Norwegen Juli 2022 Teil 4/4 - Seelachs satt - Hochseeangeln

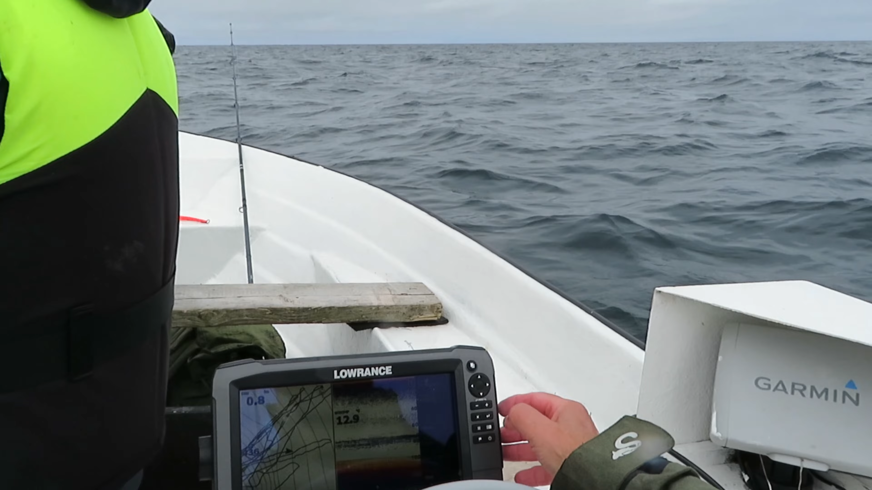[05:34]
Also ihr seht hier oben 94,3 und 99,3 Meter. Hier ist die Drift und hier zieht die Seelachse in knapp 80 Meter Tiefe, ganz diszipliniert.
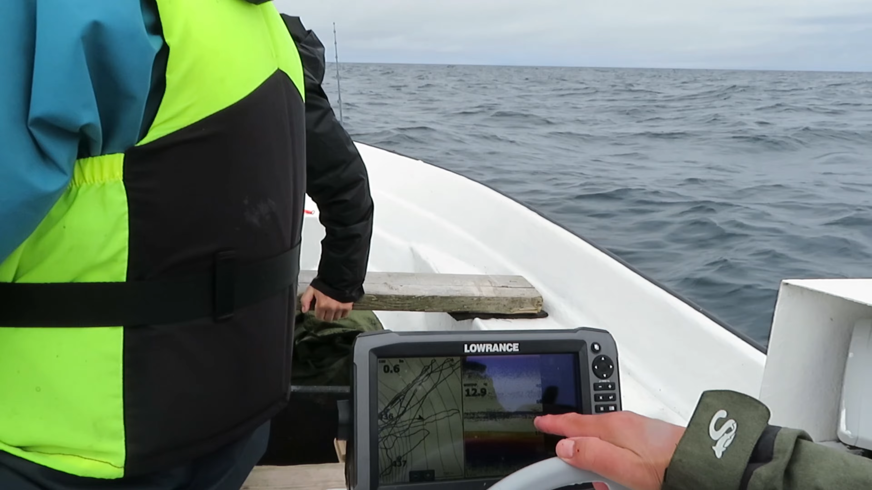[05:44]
Nur so zur Verständigung, damit ihr wisst, worüber wir reden, wenn wir hier.